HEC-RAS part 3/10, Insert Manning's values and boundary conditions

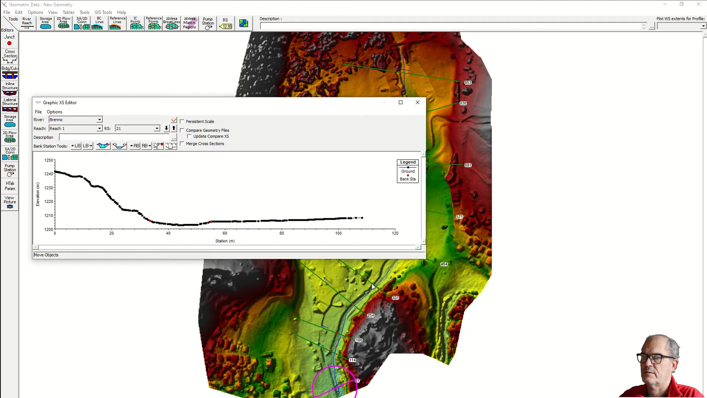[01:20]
just check one cross section we have these two red points those two red points represent the intersection between the cross section and the riverbank we have three parts left part
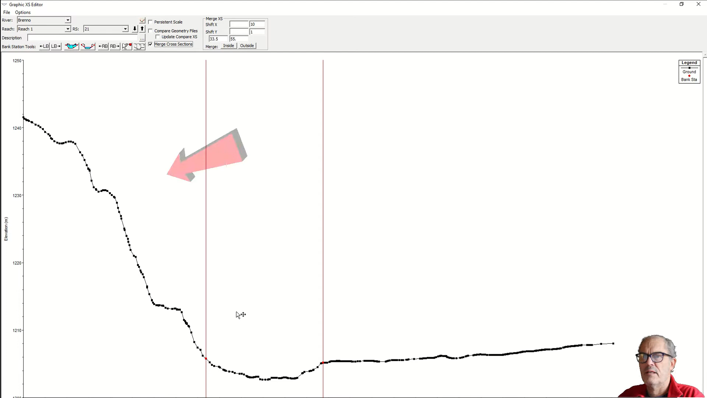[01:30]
riverbed and right part and we have to give to each of these
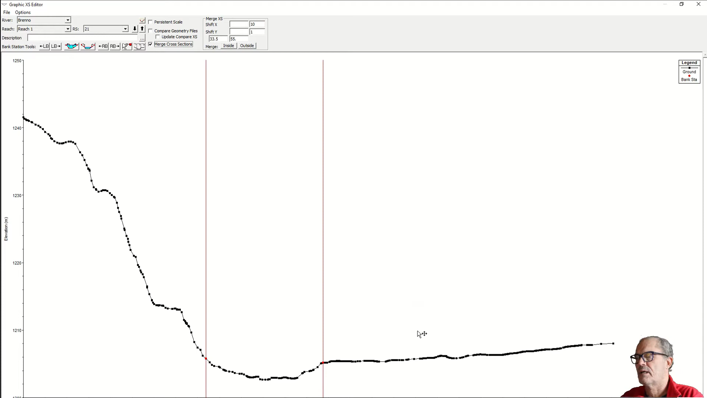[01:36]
parts the right Manning's value
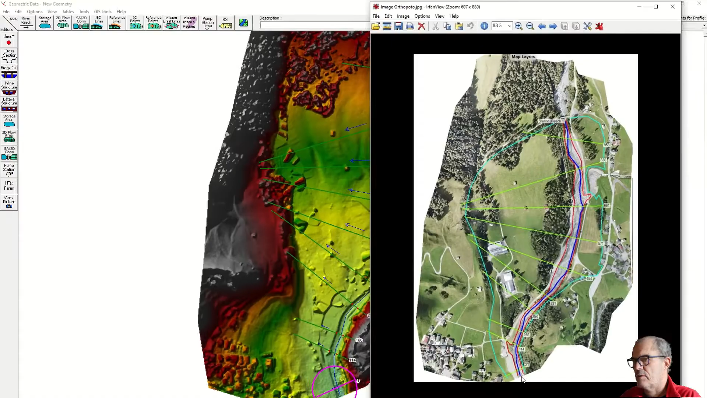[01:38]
in our case we have an easy situation we have an easy land cover we have the river itself which is stony we have conifer forest and we have grassland so where to find the Manning's value just
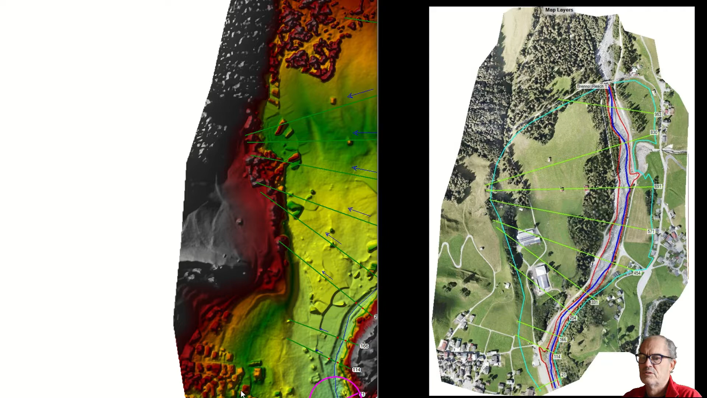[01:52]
check on the manual or in my case i prefer to go on the internet on the engineering toolbox the Manning's
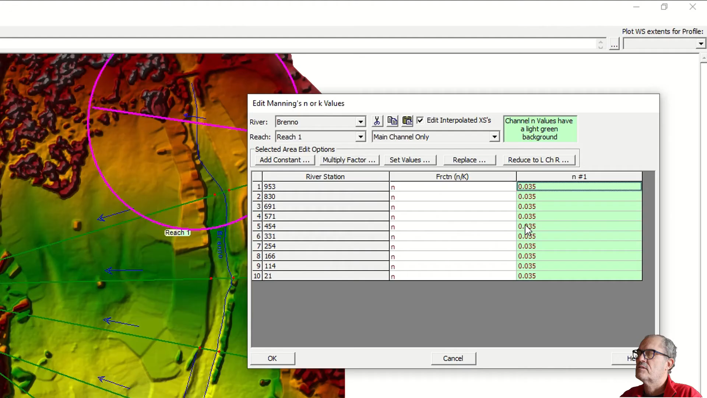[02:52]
insert the Manning's value for the riverbed i click on main channel and here i type 0.035 let's insert the Manning's value for the right overbank if you look downwards the right overbank is the big floodplain here here we click on right overbank if i look at the picture this is grassland this is as well grassland so i can type here 0.35 0.035 then the next one it would be half of it is trees and the rest is grassland so it's a mix between the two i would type 0.8 some
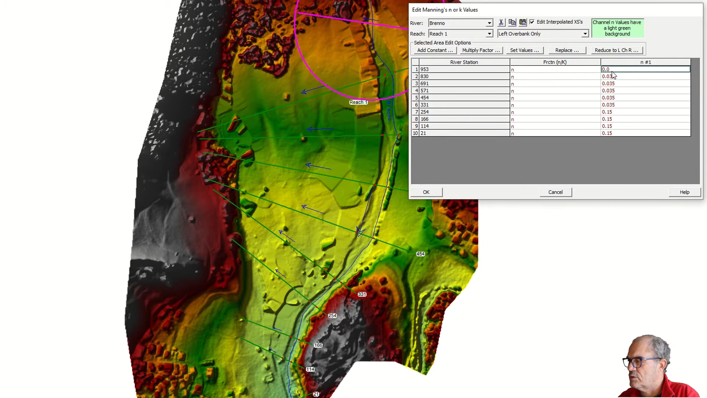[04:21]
grassland grassland grassland grassland grassland grassland grassland to the last one and the last one looks like forest and grassland both together fine now we have it we can